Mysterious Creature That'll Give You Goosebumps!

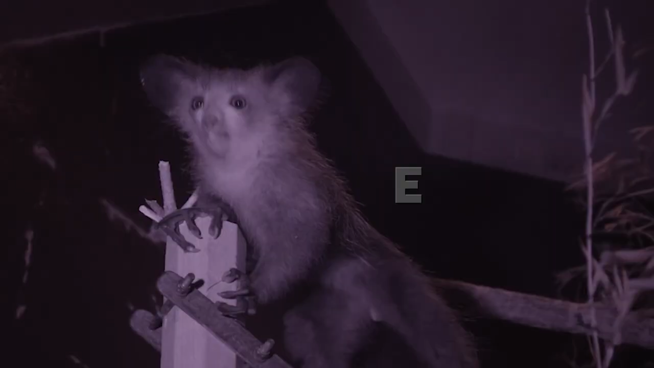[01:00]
The Ai Ai, a lemur native to Madagascar, has one of the strangest appearances of any animal in the world.
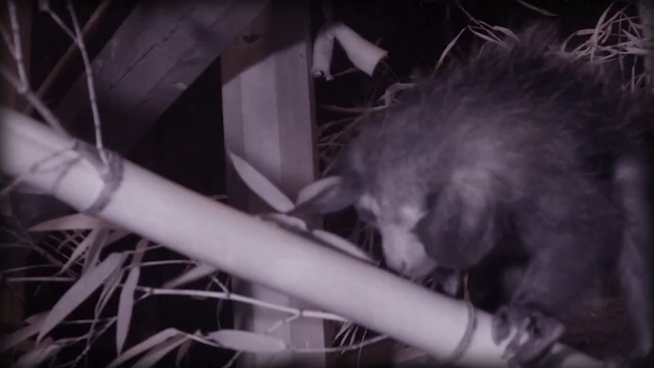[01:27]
They do this because they are nocturnal and elusive
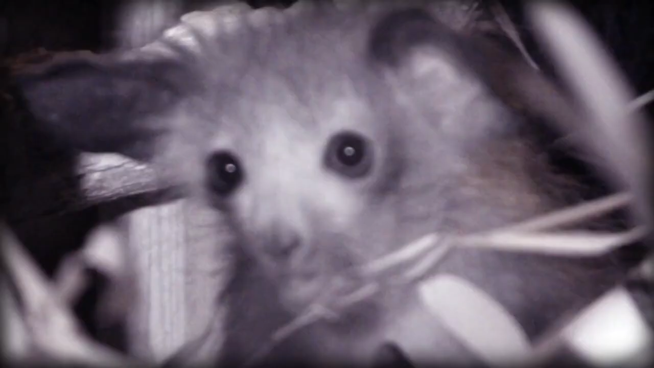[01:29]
creatures with wild eyes and demonic features that can make them look positively terrifying at first sight.